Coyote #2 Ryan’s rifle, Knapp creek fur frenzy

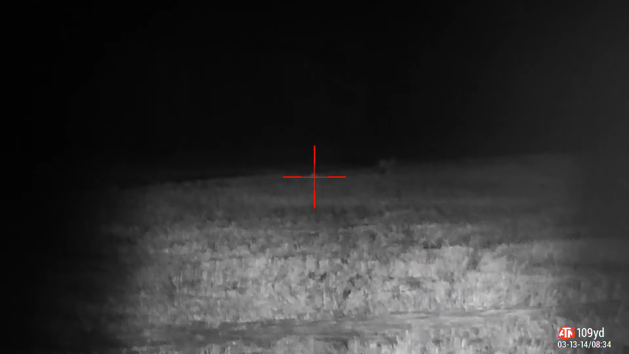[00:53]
He's down. I got his first shot on him. Huh? You missed. Well, you're running.
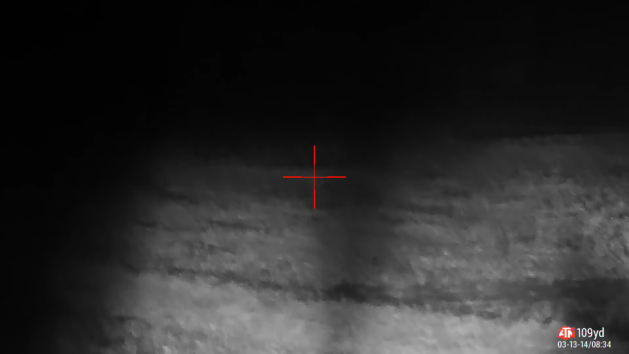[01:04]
You're running. I heard that thump you were talking about.